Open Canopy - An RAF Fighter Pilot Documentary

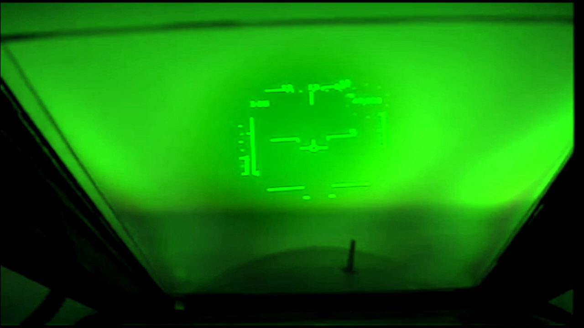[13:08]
So a dark sky, a dark night, and then suddenly,
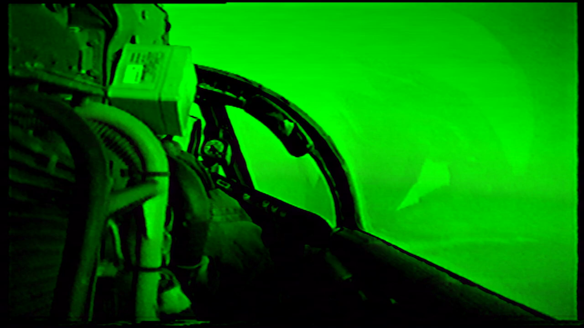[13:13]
because the night-vision goggles were so powerful,
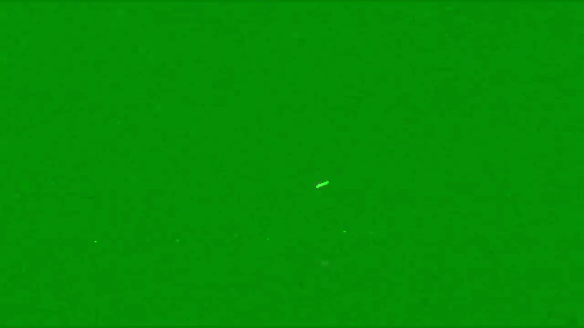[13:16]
you see these arcs of fire and then the explosion,
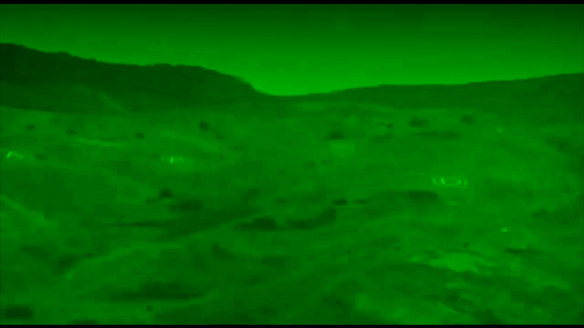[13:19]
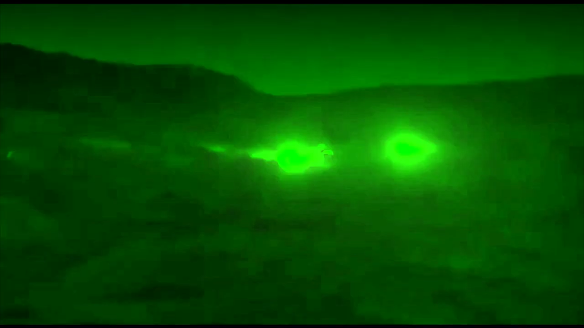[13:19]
all in complete silence, just watching this going on below.